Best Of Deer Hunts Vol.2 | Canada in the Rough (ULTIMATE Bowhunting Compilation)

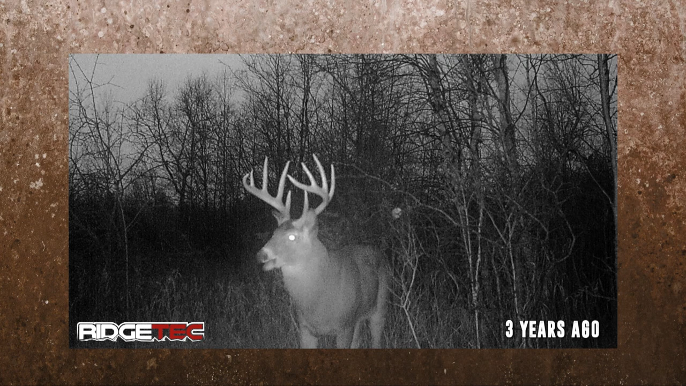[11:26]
He seemed to move only at night, Judging from the pictures, they believe he was around 6.5 years old when they first got him on camera, based on his body shape and neck size.